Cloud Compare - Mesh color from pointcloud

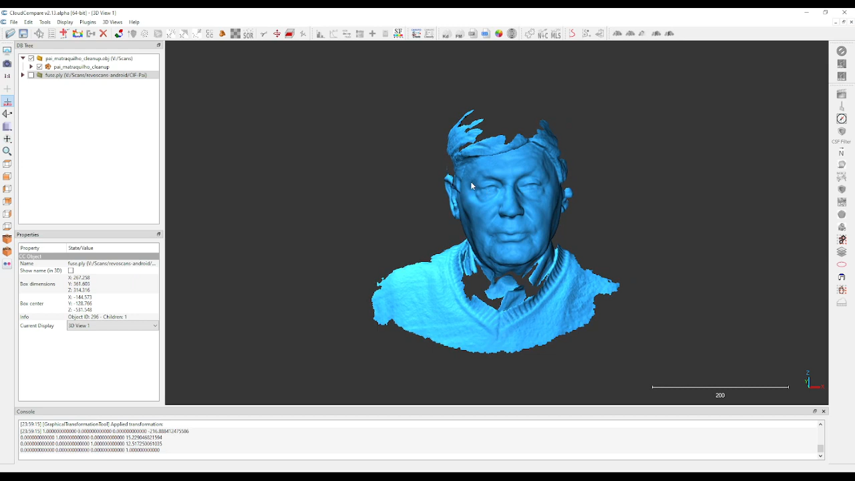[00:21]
So here I have a scan that I did a quick scan had a bit of noise so I popped it into mesh mixer and I clean it up but now I don't have any texture and I would like to use this model to create a metahuman so a texture will help on this case. What I will do is I already
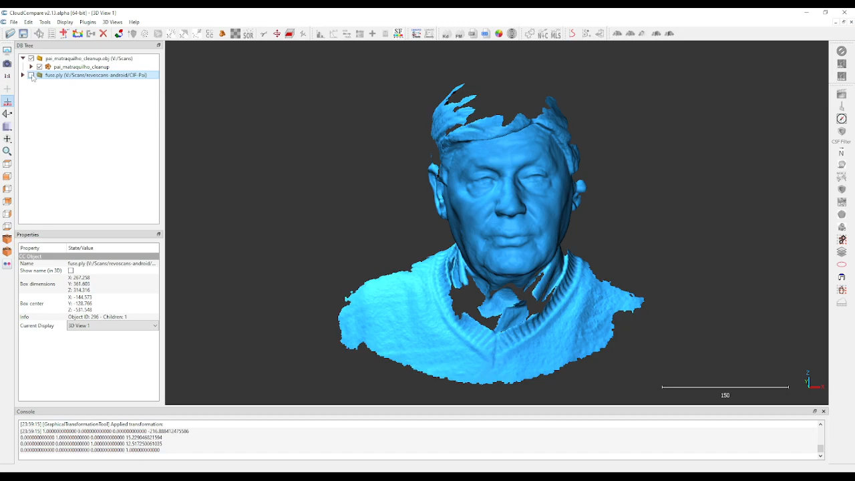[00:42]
imported the original point cloud this was a
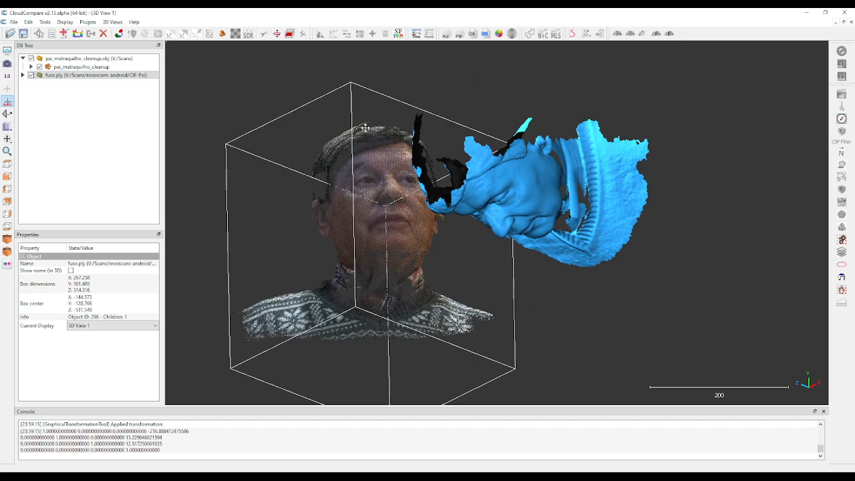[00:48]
quick scan done with the range on a mobile phone
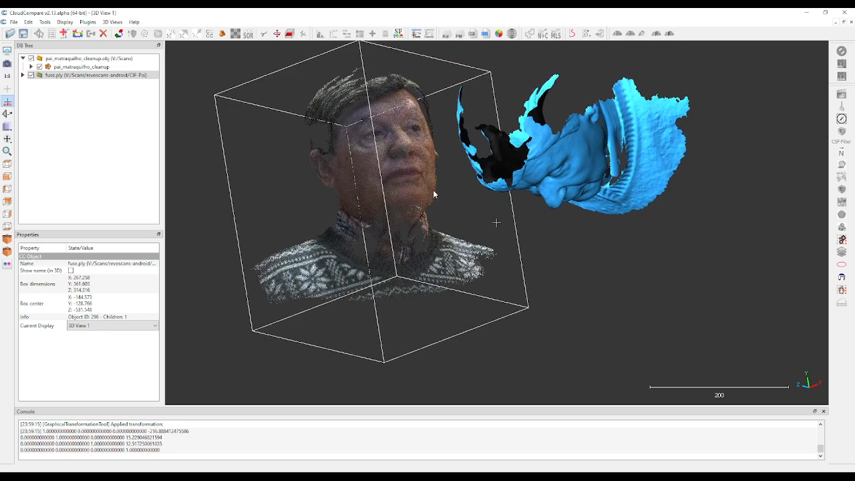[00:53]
and what we can do is we can import the colors from this
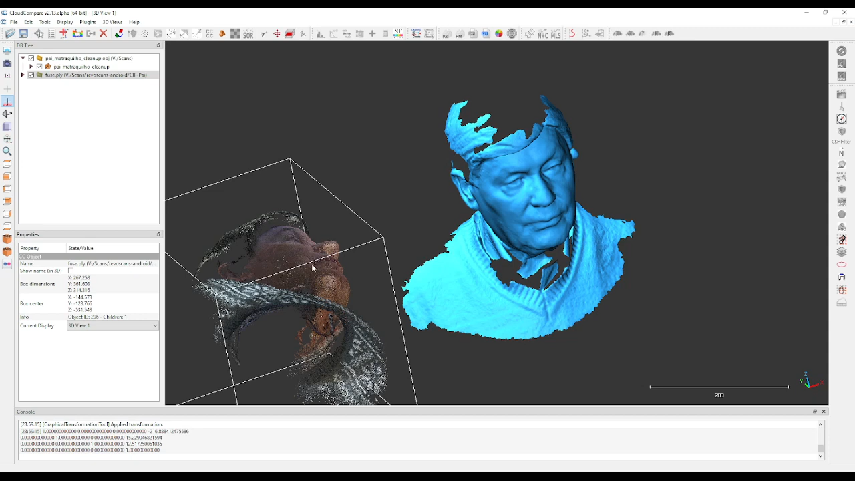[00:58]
mesh from this point cloud into that mesh that is already aligned to the orthogonal planes.
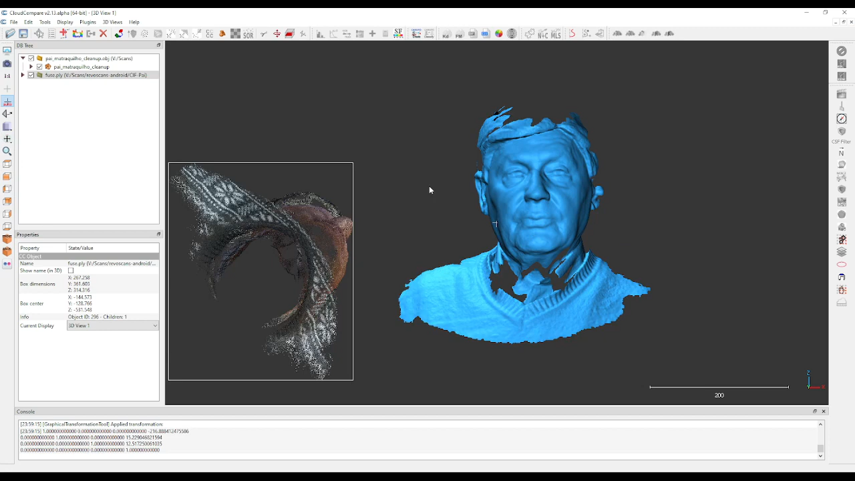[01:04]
So let's just firstly what we do is just
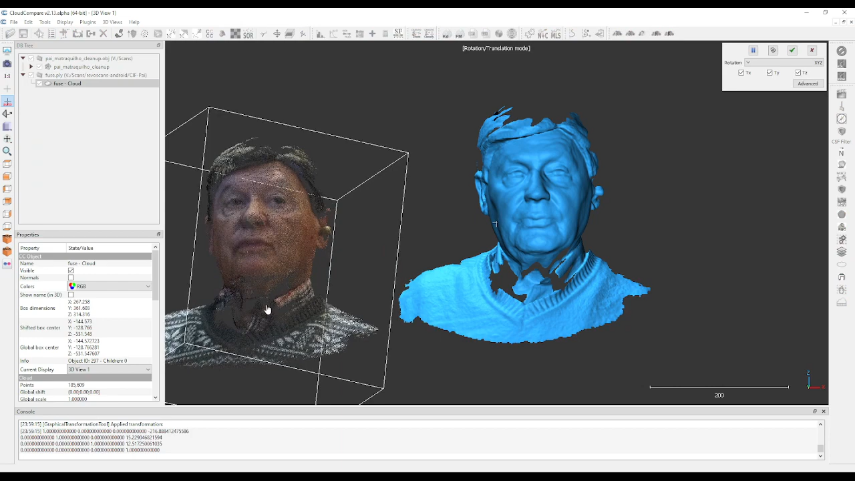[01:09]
we basically roughly align the mesh to where we want it to be
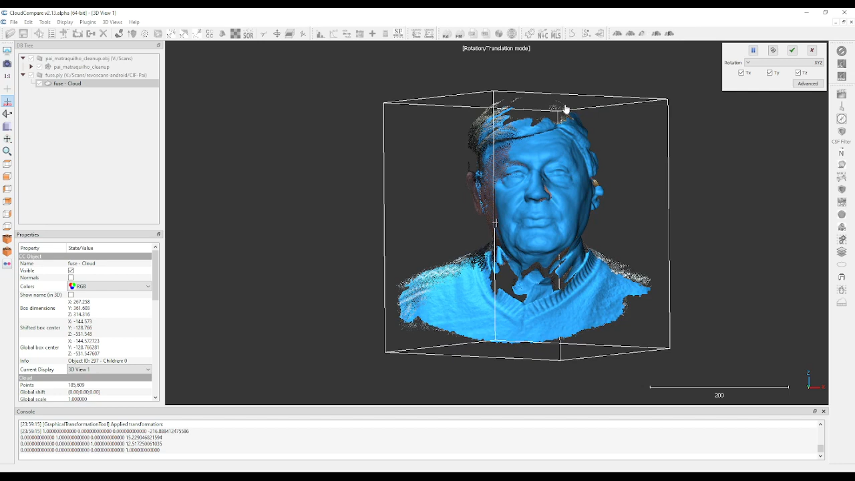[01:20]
something like this maybe on the side a little bit here so this is more or less there okay
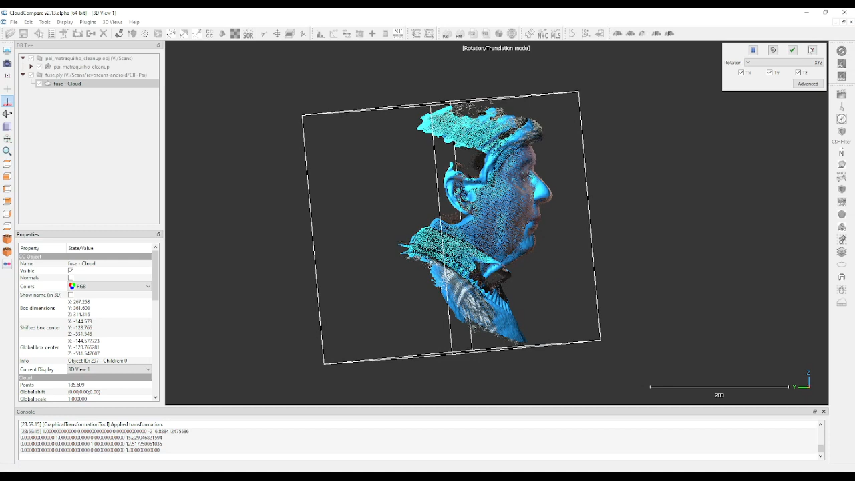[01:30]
then we can do a quick by
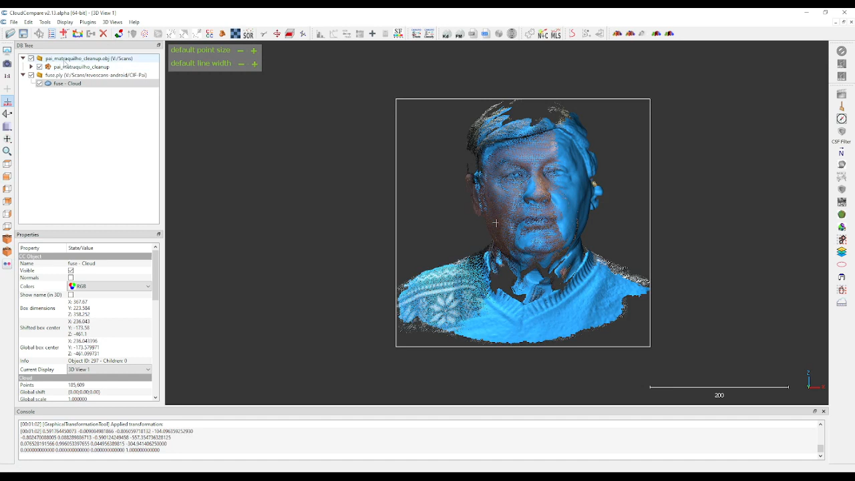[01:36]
choosing both we can do a quick find register I will just leave it at 10 iterations and do 100% usually this is enough and it's quick enough because all we need is it to be the closest